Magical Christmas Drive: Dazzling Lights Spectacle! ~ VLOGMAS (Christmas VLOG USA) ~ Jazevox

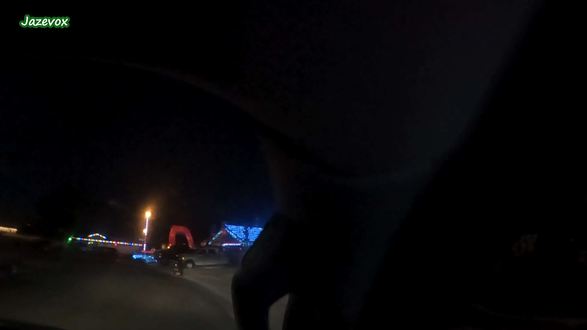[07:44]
All right, right here. Wow. Oh, here goes that reindeer again.
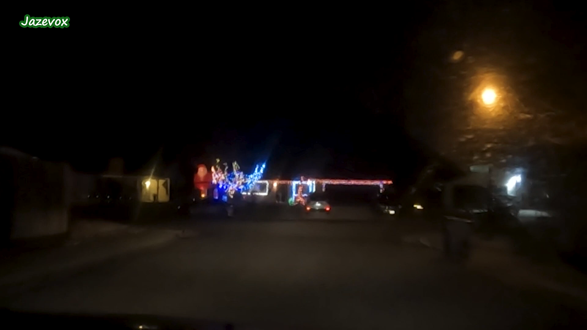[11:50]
Minion? There's another... It's Mickey Mouse, even. Santa and Mickey Mouse.